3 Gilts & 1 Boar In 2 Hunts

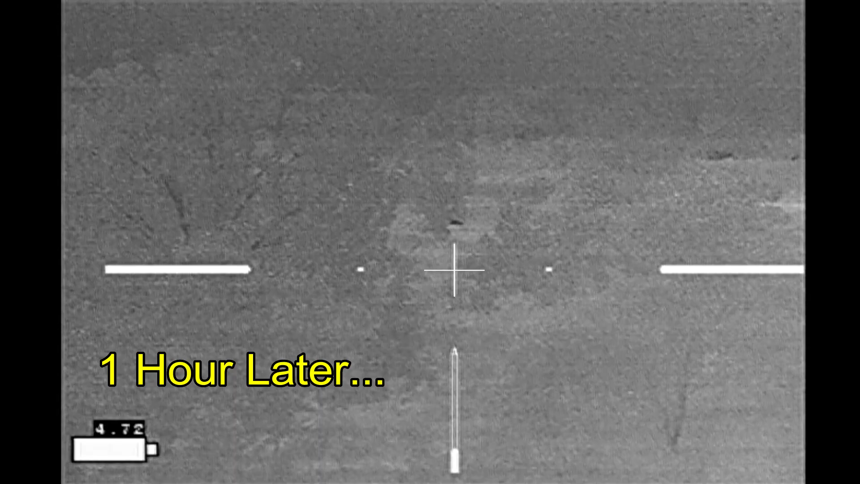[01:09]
I can barely see the hogs in the distance
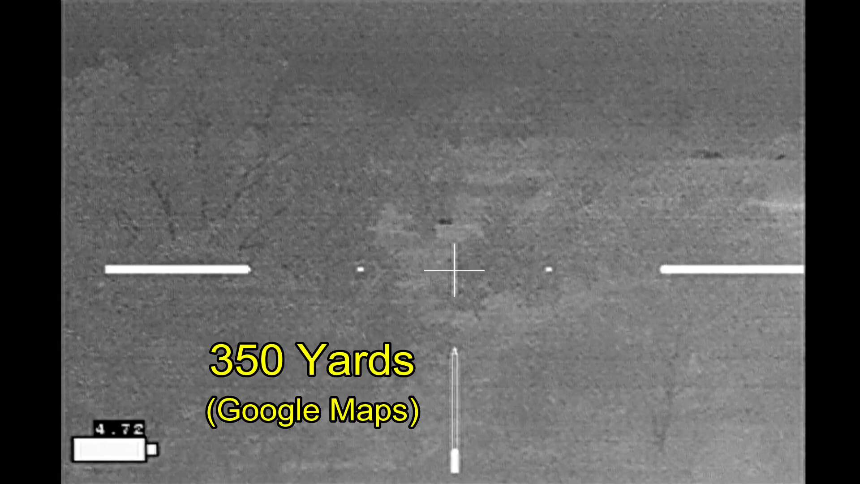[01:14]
and I've got quite a ways to travel on the road before cutting across the field to get a better angle on them.
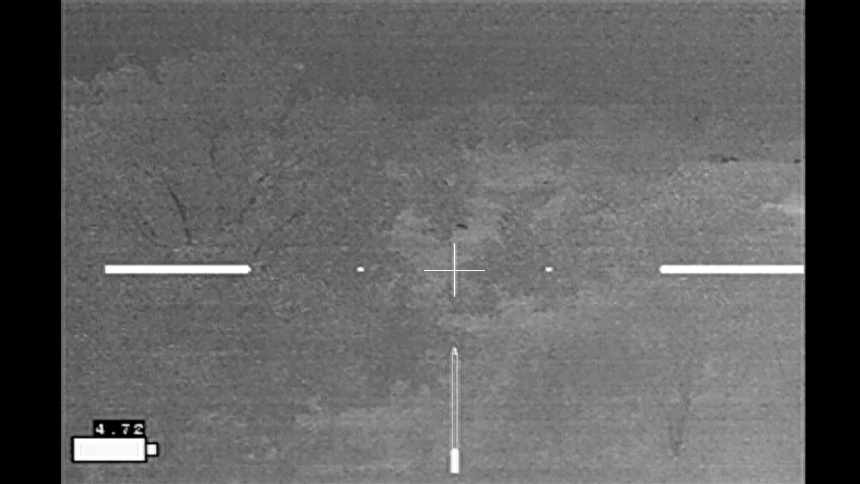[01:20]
So here I've moved up the road.
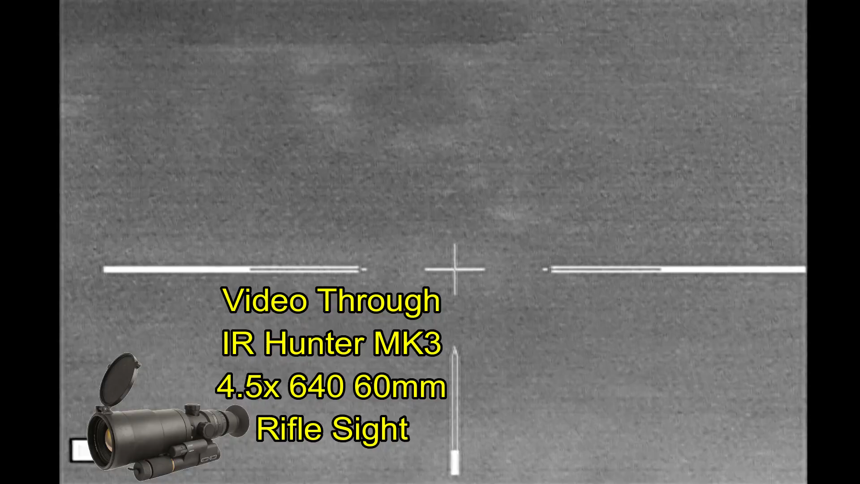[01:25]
I'm getting video through my IR Hunter Mark III thermal weapon sight.
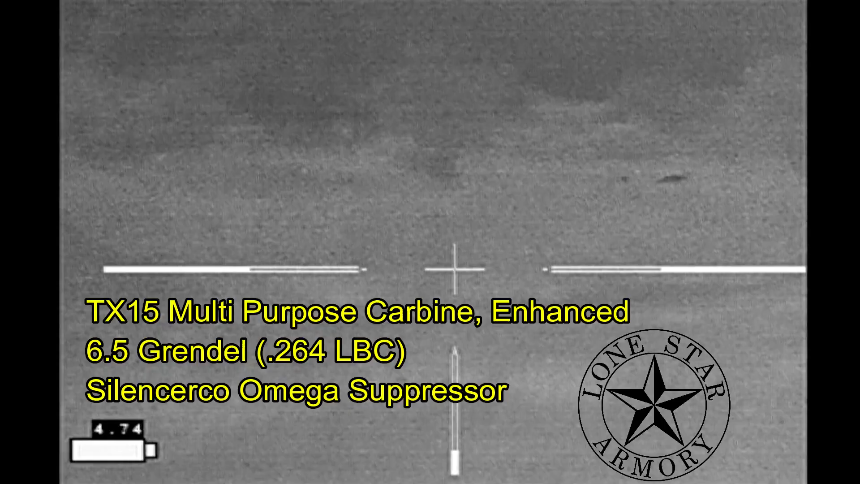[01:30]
And I'm going to be shooting a Lone Star Armory TX-15 multi-purpose carbine enhanced and 6.5 grindle.
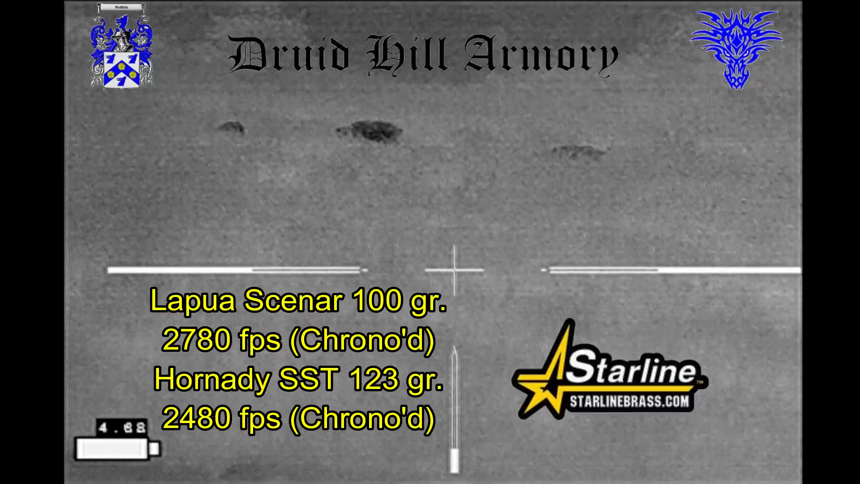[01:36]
And I'm going to be shooting Lapua Sinar and Horned DSST bullets loaded by Druid Hill Armory into Starline Brass.
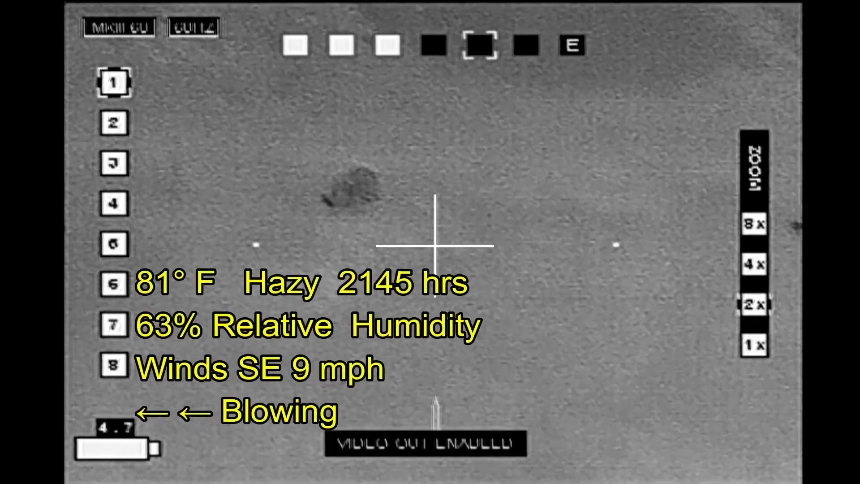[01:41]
Starting off with the Lapua Sinar is my opening shot. And I've moved into position. I've got a fence directly in front of me. I can't move any farther forward. I've got trees off to my left and the hogs are moving off to my left and I'm slowly losing sight of them. And I decide the only thing I can do is shoot the remaining hog and see what comes of it. Here we go.
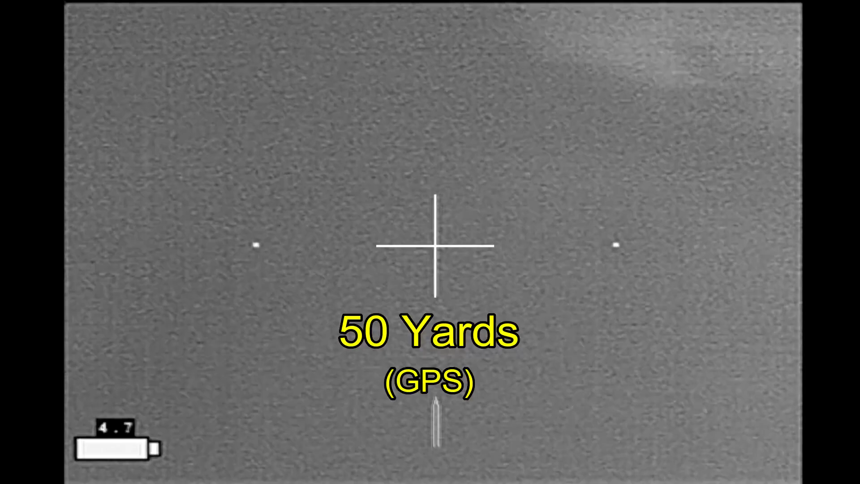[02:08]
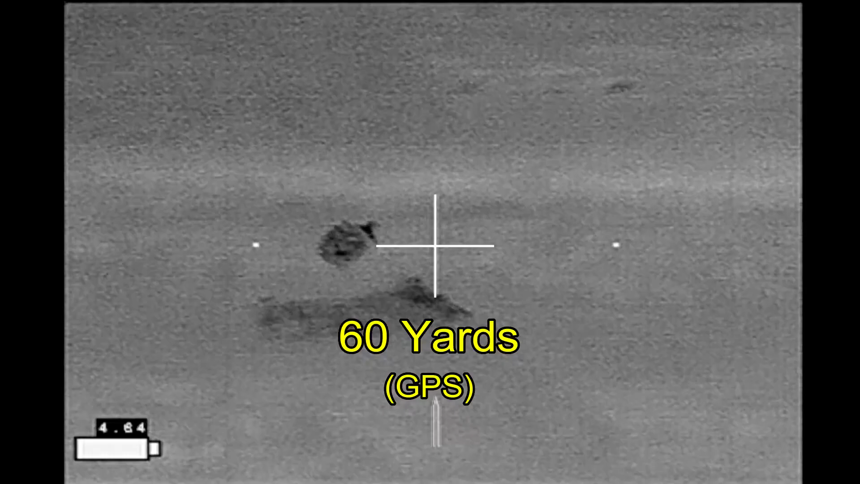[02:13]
I really would have liked to have tagged that hog but the bullet goes into the hillside. And I put a final shot into the hog that's moving too much.
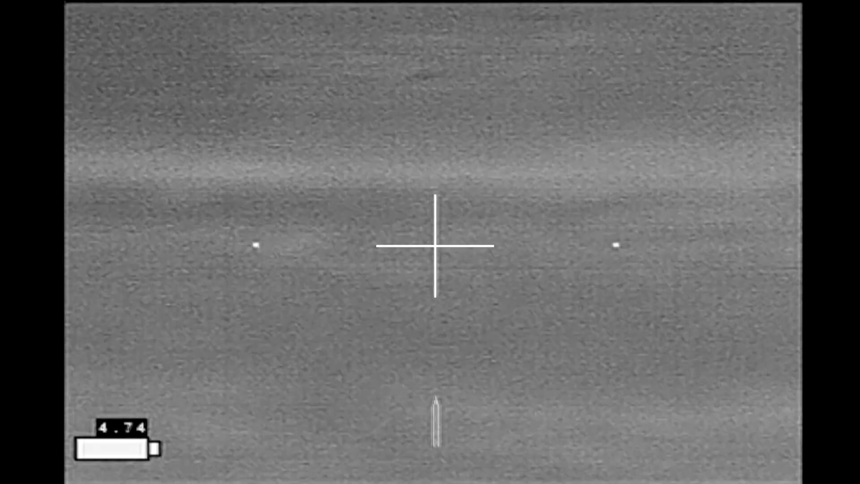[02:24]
And at this point all the hogs have disappeared. I've got two downed hogs. Both of them are 40 to 50 pound gilts and they are both a mess.
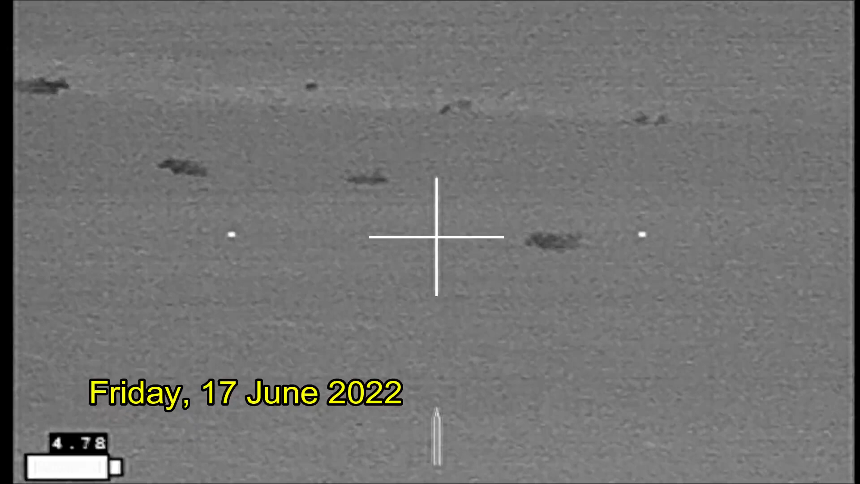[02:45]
Early the next morning I'm sitting up on a hilltop looking down on a hayfield and I've got hogs way out there in the distance.
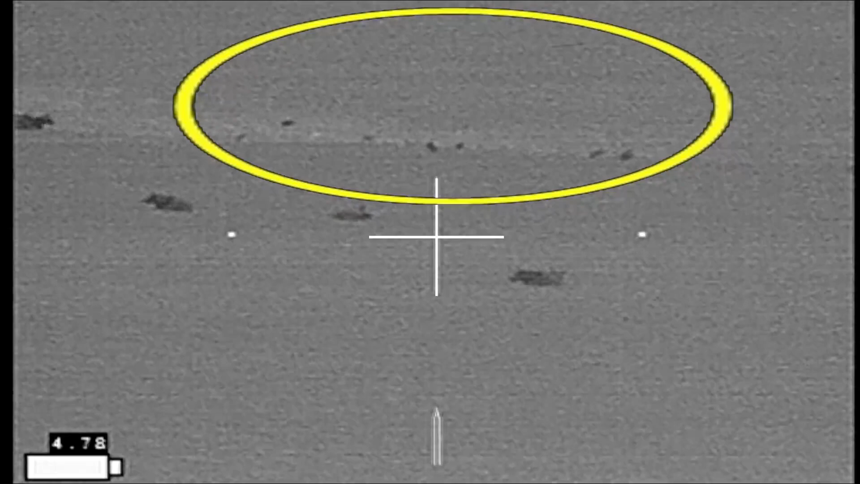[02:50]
The lighter colored dots are wet hogs and the dark ones are the drier hogs.
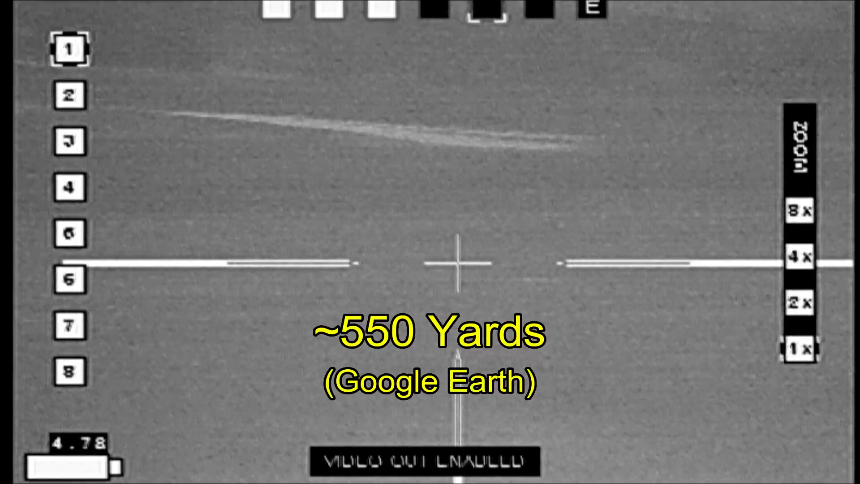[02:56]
Looks like they're out there at about 550 yards or so. It's going to be a long stalk.
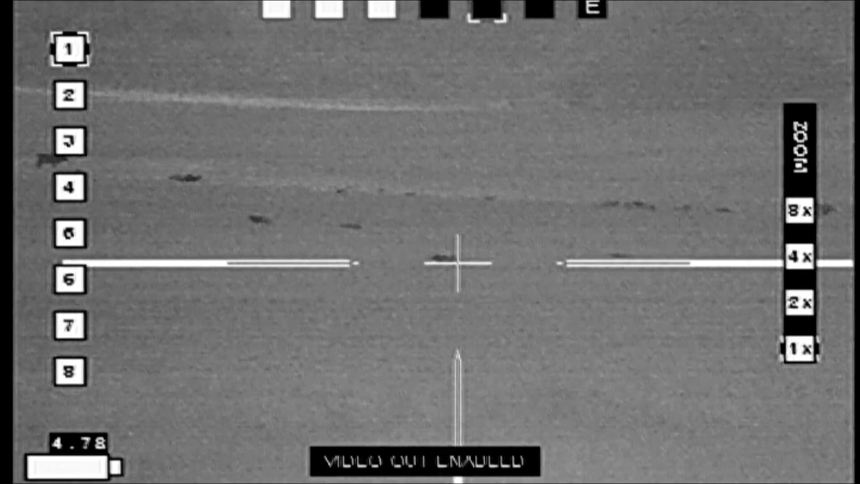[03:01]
I've made it down the hill and you can see the
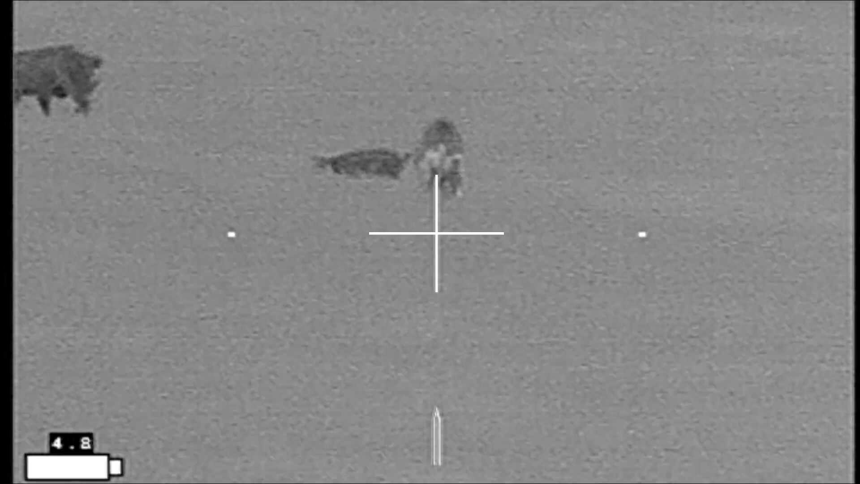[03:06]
splotched or black and white hogs are the ones that are partially wet and the ones that are mostly dark are mostly dry.